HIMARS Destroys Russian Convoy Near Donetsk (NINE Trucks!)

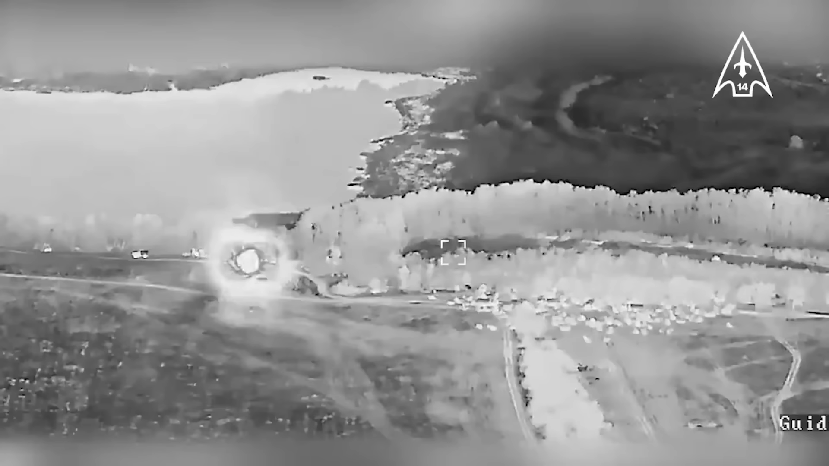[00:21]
However, there are more in the trees which we'll get to later. So, we see a HIMARS rocket fly in, this one landing in a field, followed shortly by cluster rounds impacting the trucks at the front.
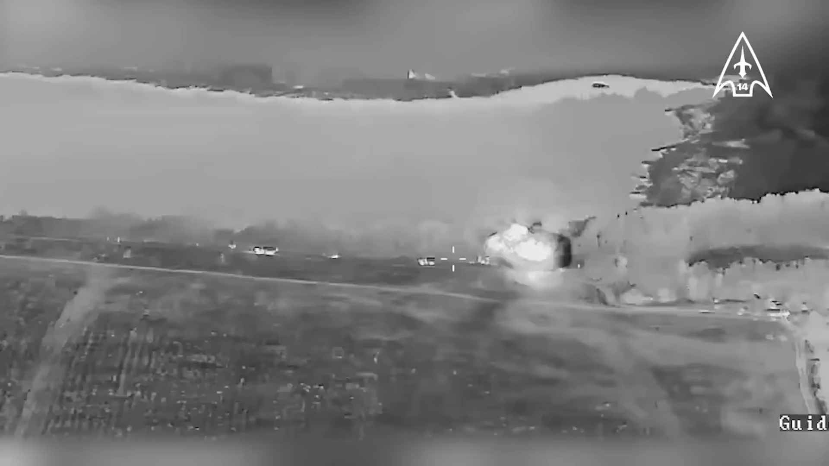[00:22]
This is followed by a big explosion at the rear, after a second HIMARS rocket strike landing near one of the trucks. The third HIMARS rocket initially looks like a miss, as we see it landing in the water with a big splash.
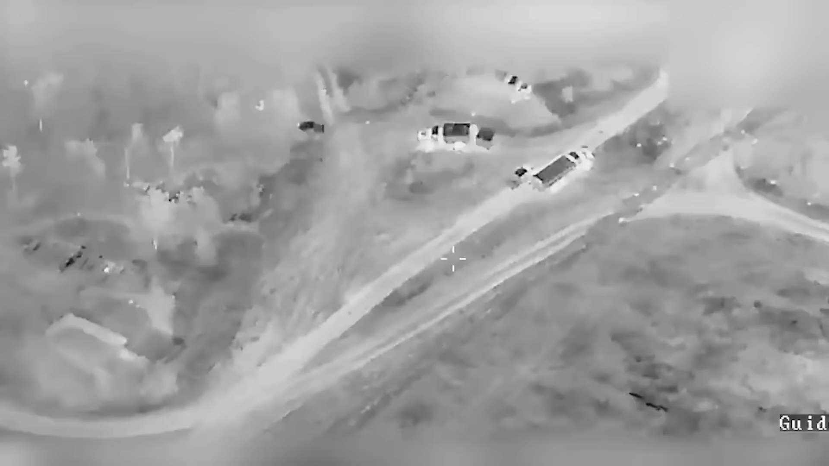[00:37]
But I'll get to that soon, it isn't a miss.
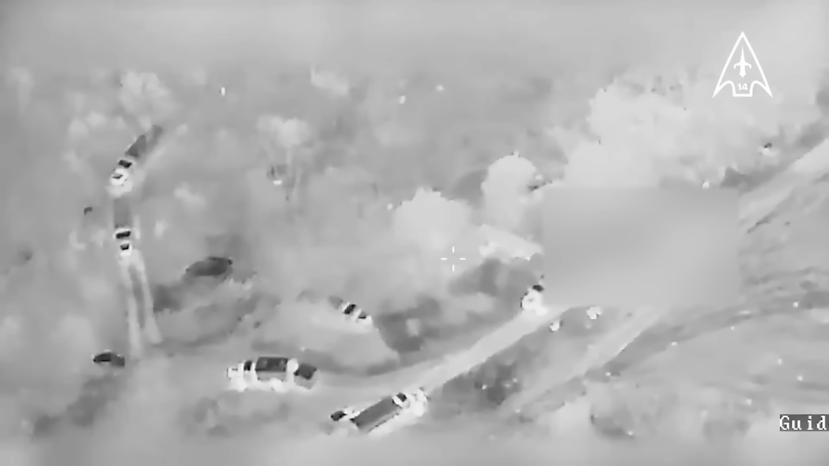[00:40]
But shortly after that, we see more cluster munitions impacting around some of the trucks.
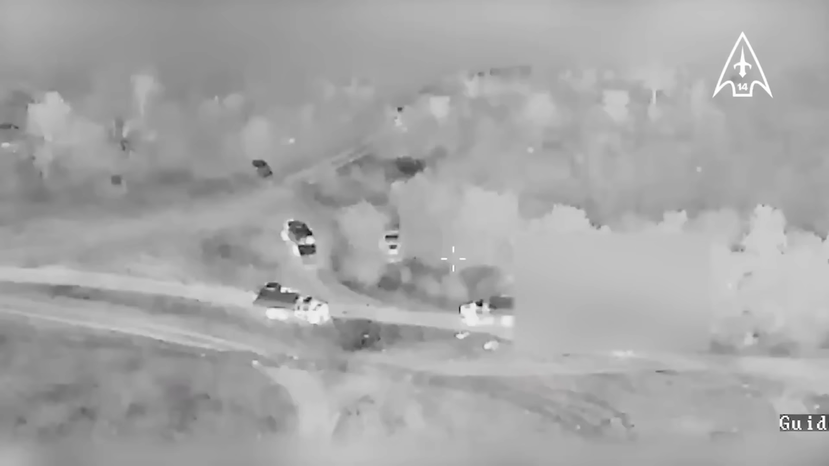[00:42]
The drone then shows the aftermath, showing a number of damaged and destroyed trucks scattered around the area.
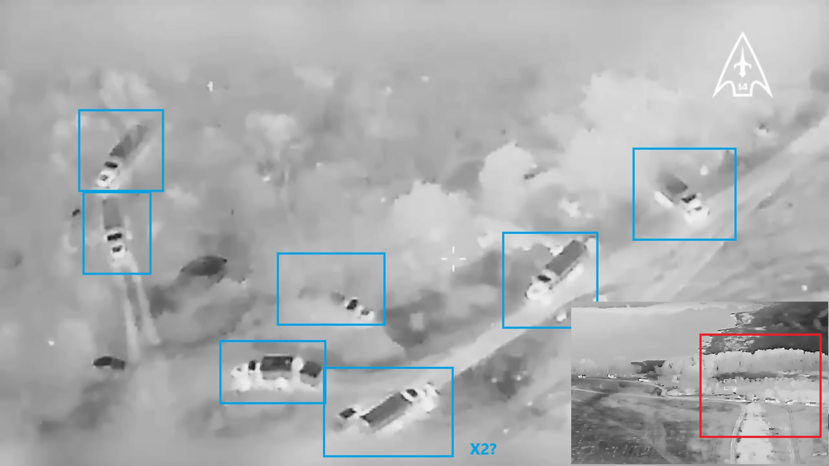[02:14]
Plus, one of the trucks looks to have a small utility vehicle or car next to it. In the bottom right now, I've added a screenshot from earlier in the video. So, these seven trucks plus one car were in the area highlighted in red, which is hit by cluster munitions. Eight vehicles total.
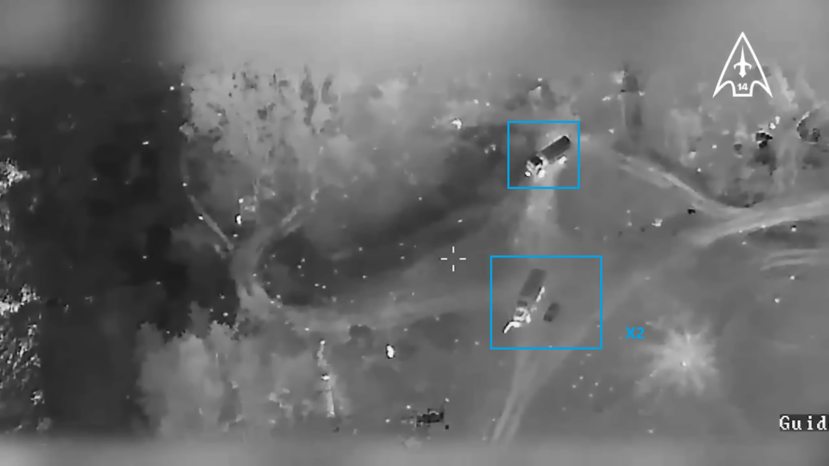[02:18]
Two more trucks plus another car next to one. These are in the area highlighted in red, and the screenshot now added to the bottom corner. So, one of these trucks wasn't known about, same as the little car. So, in total, nine year old trucks hit by HIMARS here.
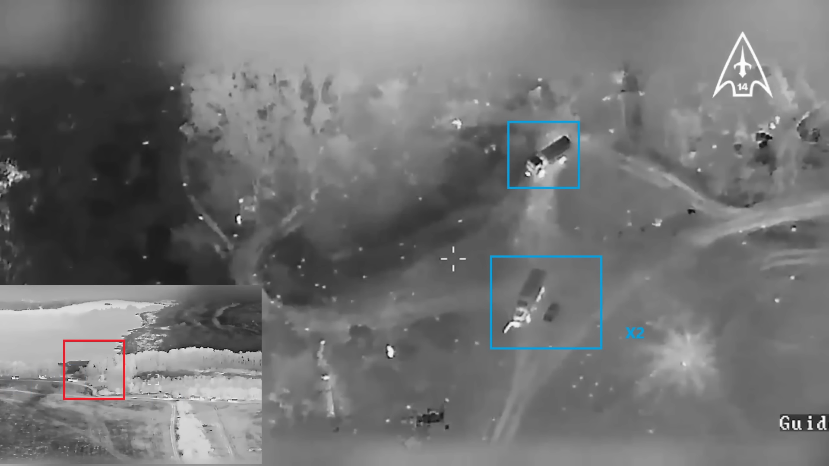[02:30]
Two light utility vehicles or cars. A pretty good strike I must say. Now, let's have a closer look at the HIMARS rockets we saw in the video and see how many were used.
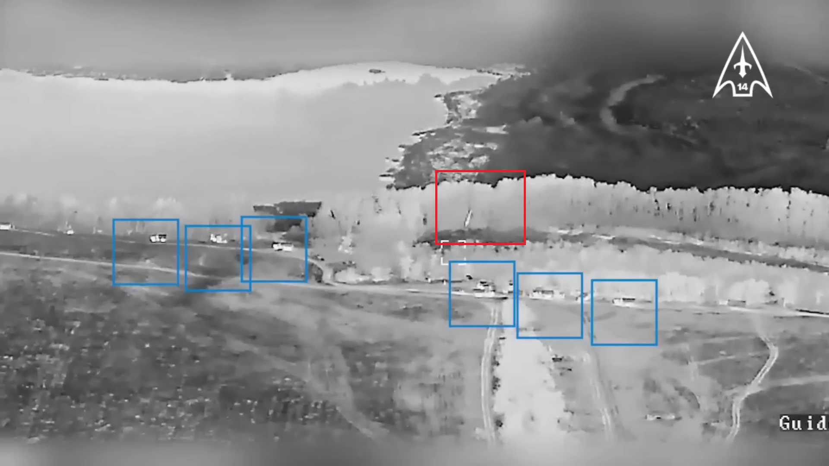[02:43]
Here, we can see a rocket coming in to land in the field. At first I thought this was a dud, as there was no boom.
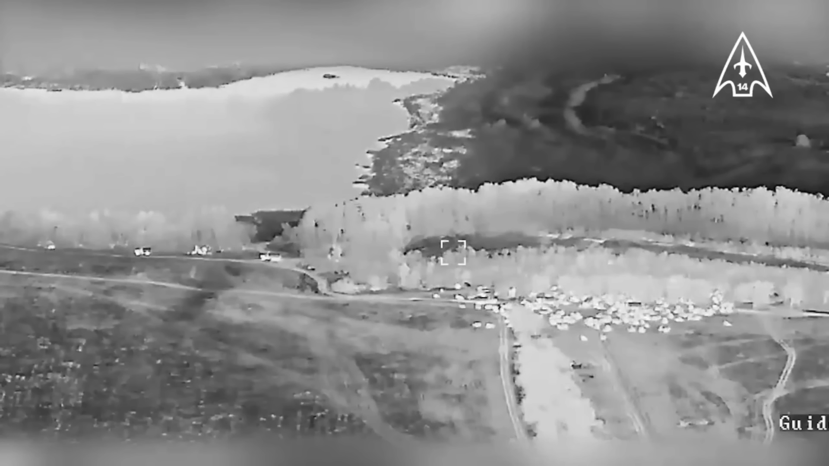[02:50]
However, a second later, we see cluster munitions hit. So, this isn't a miss or a dud. It's the HIMARS canister falling after releasing the airburst cluster.
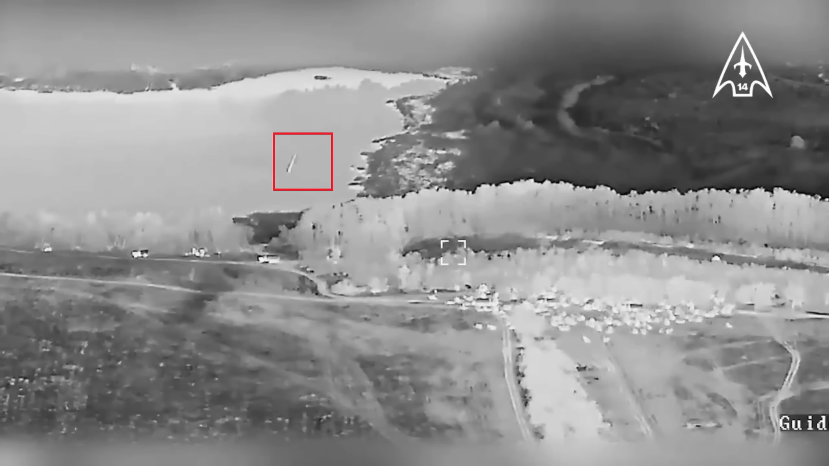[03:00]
Here highlighted is the second HIMARS. A regular HIMARS round it seems as there's no cluster spread afterwards, and I don't see a tungsten spread either. But it is possible it was tungsten and just not fully visible in this video.
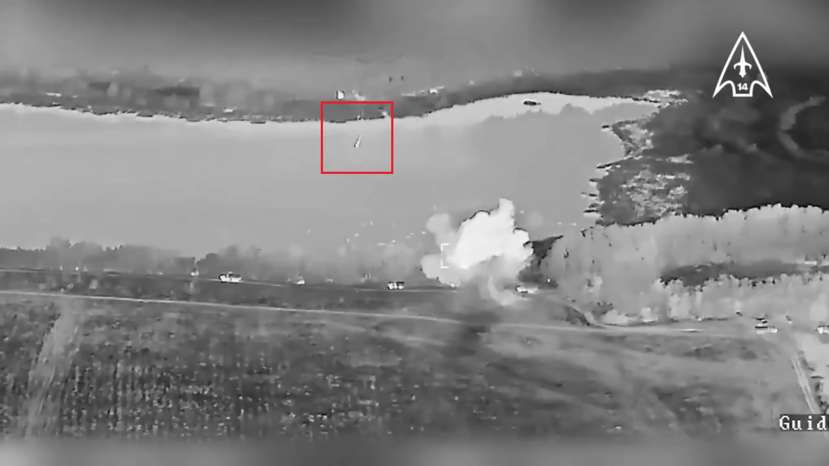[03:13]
Here's the third one. Once again, the canister falling into the pond as a second later, we see the cluster hit. Now, highlighted in red is another truck.
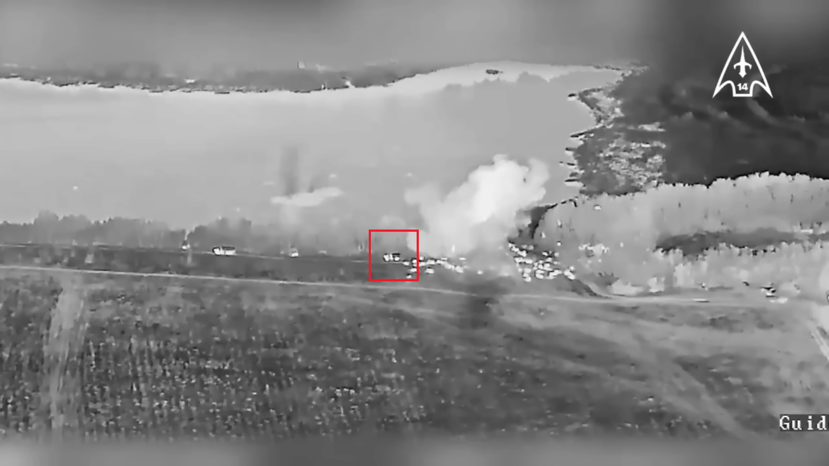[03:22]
This is in the area of the cluster strike, but wasn't shown in Ukraine's aftermath video. So, this could possibly be disabled as well, but as it wasn't shown by Ukraine, I won't add it to the tally.